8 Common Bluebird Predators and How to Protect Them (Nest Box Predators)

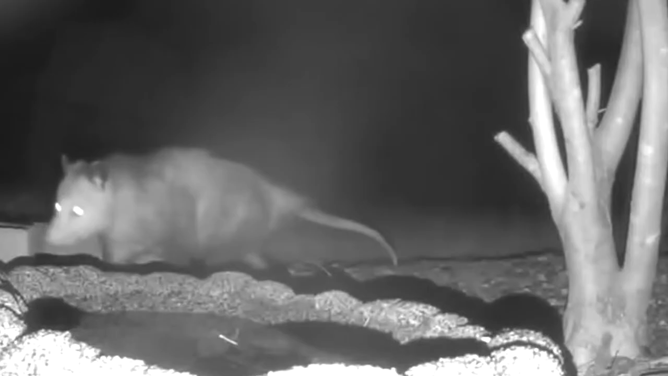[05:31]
about are opossums they're in your own backyard they come out at night they're really stealthy they're very skittish they
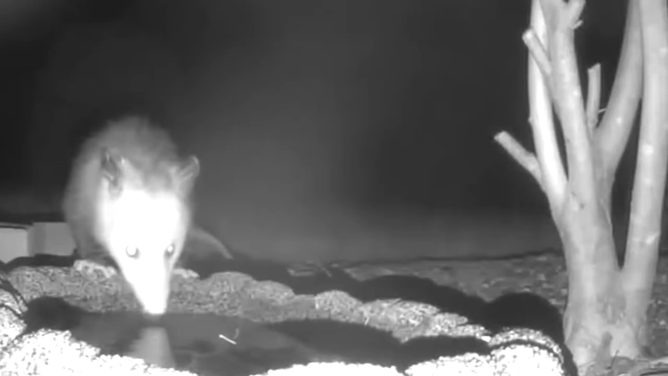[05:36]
can hear you really well so you're probably not going to see them unless you start putting cameras out and just like a raccoon they can climb up a pole they can